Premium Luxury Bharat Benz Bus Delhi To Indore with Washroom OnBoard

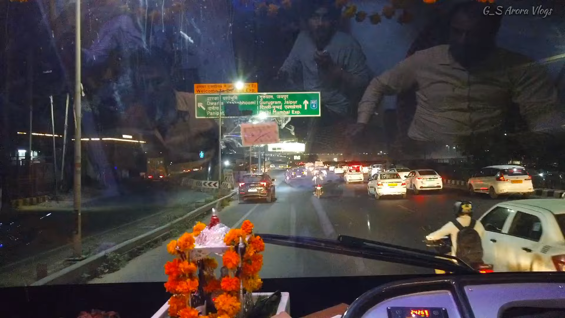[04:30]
और ये बेसिकली लिंक्डइन माइक्रोसॉफ्ट कंपनीज है यहाँ पे सारी।
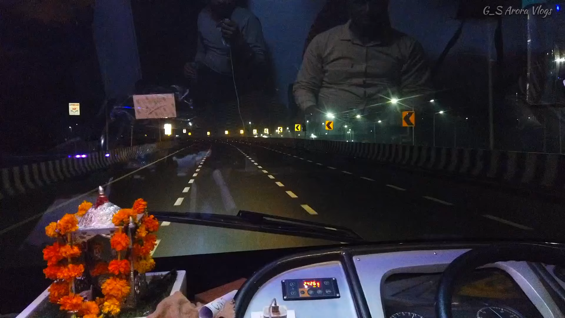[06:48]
सो जी मैंने तो अभी तक पहली बार मतलब किसी एक्सप्रेसवे में देखा है कि 4 लेन मतलब जाने की है,
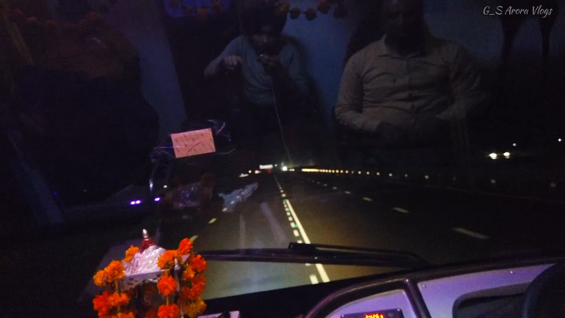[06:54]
4 लेन आने की है, मतलब 8 लेन टोटल कुल मिला के हो जाती है। समृद्धि महामार्ग भी आपको दिखाया था नागपुर से जो मुंबई जाता है, वो भी इतना बड़ा चौड़ा नहीं था जितना चौड़ा ये है भाई दिल्ली से मुंबई।
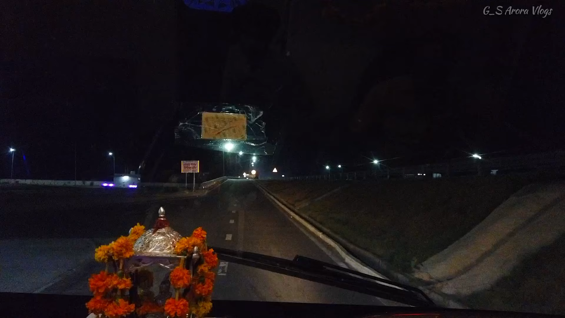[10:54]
सुबह के करीब आएगा उज्जैन, उसके पहले ही आपको मिलते हैं, काफी प्यारे रूट्स आने वाले हैं।
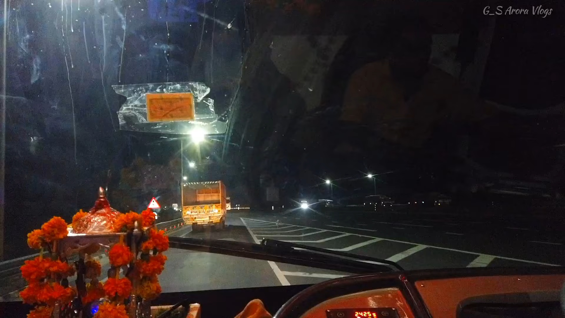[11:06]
तो भाई अपनी बस ना होटल से निकल के हाईवे तक आ गई थी और कुछ पैसेंजर जो है ना वो होटल में ही रह गए, तो अब दूसरी बस में वो बैठा के मतलब ड्राइवर साहब ने बात की है ट्रिप बस वाले से, तो वो यहाँ तक उनको छोड़ेंगे।